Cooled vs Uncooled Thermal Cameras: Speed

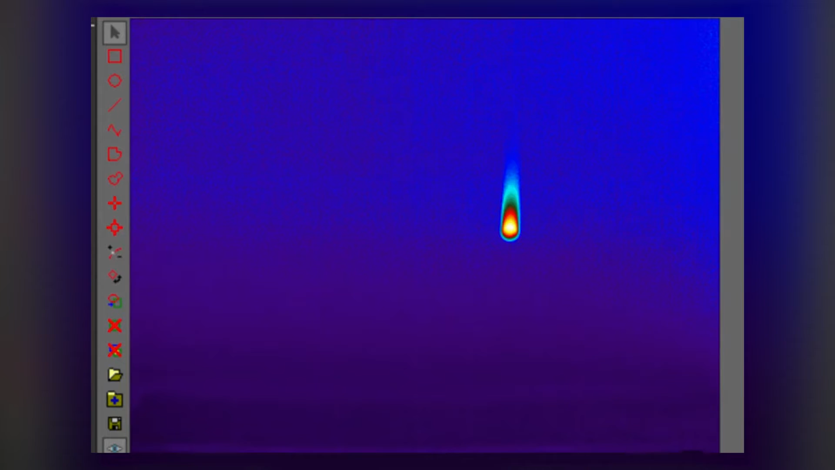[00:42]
The comet tail or smear is not reality and the result of a slow responding uncooled sensor. In contrast, the ball image captured with the cooled camera is much cleaner.
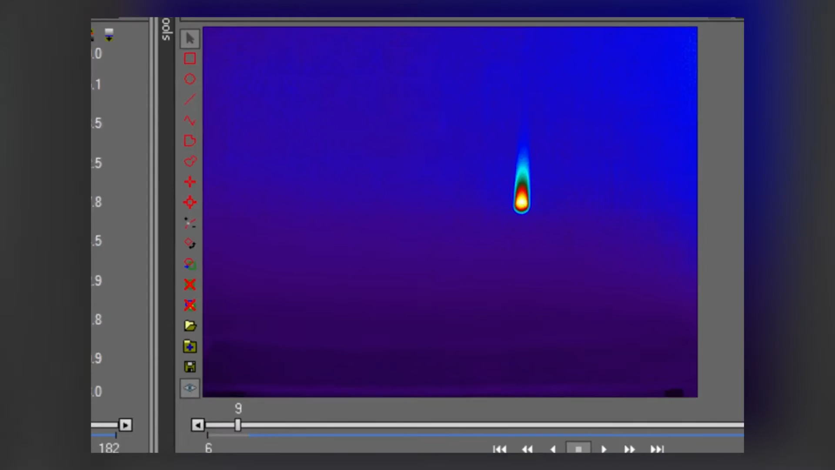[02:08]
whereas an uncooled camera system may produce motion blur. So what about targets that are static? Are there any differences between cooled and uncooled cameras?